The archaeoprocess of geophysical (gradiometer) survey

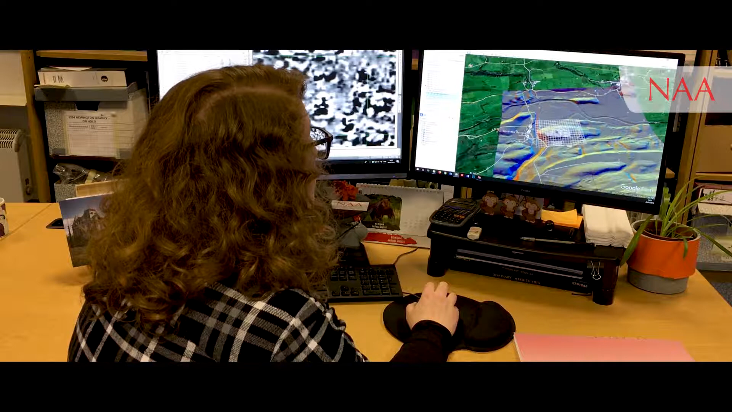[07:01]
know topography but I can also plot in other things such as LiDAR data which really helps me understand my anomalies and try and get the best interpretation I can out of them once we've interpreted and we've kind of created a
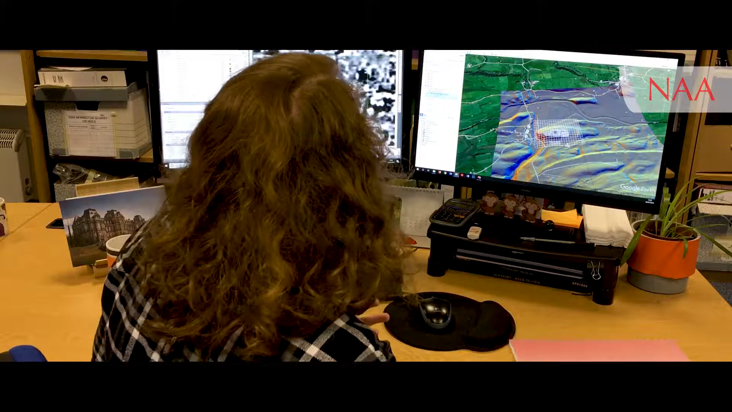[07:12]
series of illustrations we turn them into one of these which is our geophysics survey report and and and allows us to kind of detail survey conditions the methodology